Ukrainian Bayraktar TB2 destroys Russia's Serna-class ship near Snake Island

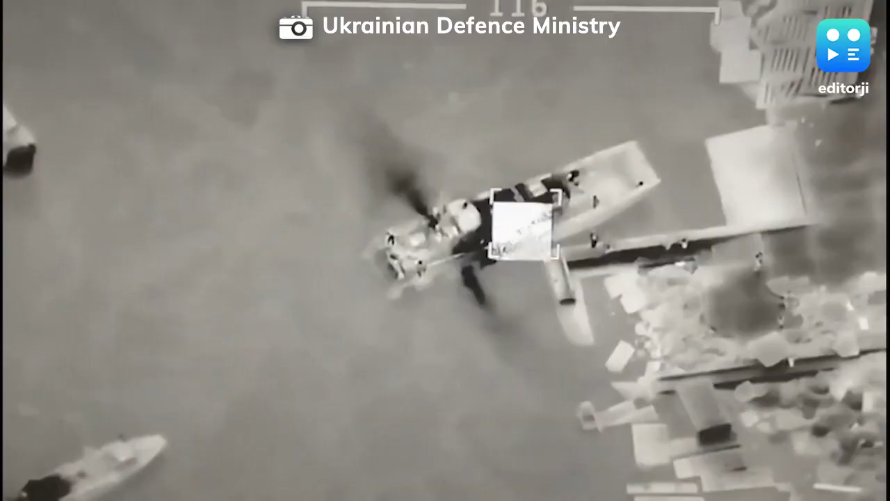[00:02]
Ukraine's armed forces have released footage that shows a Russian landing ship being destroyed near Snake Island.
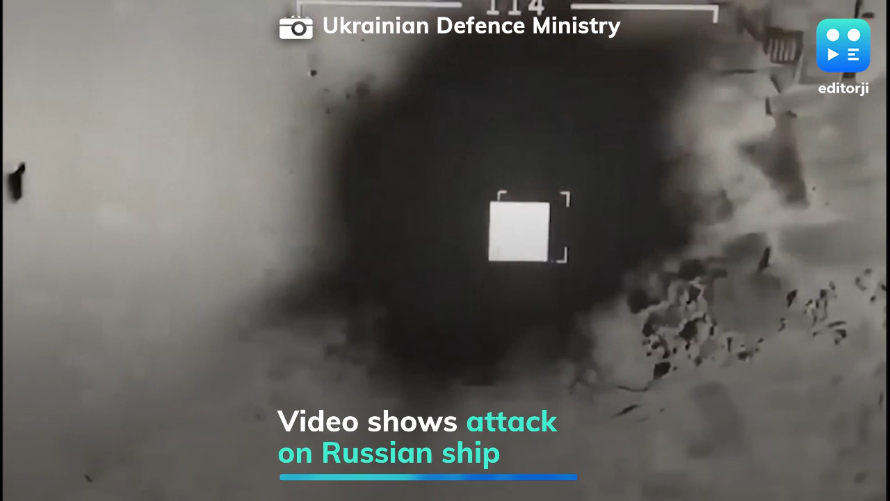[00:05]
The army said a Ukrainian Bayraktar TB2 destroyed the Russian ship.
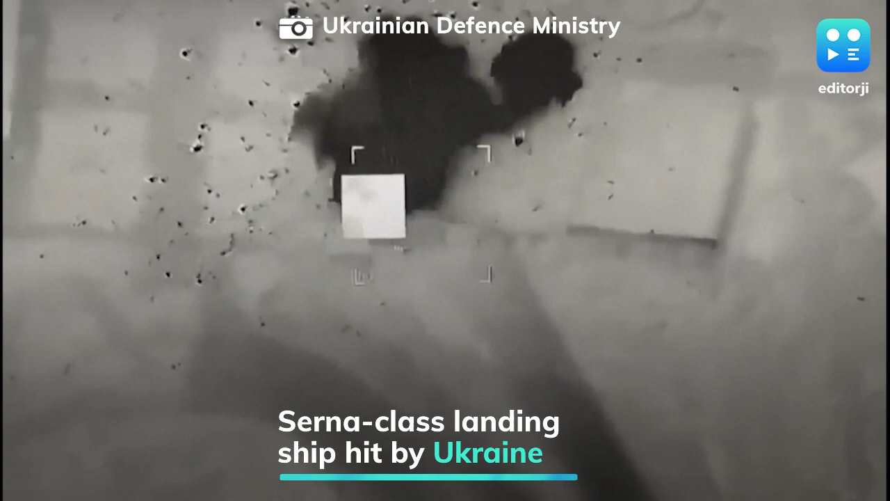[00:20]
That corresponds with the video released by the Ukrainian military said to show a drone striking it, engulfing the vessel in flames.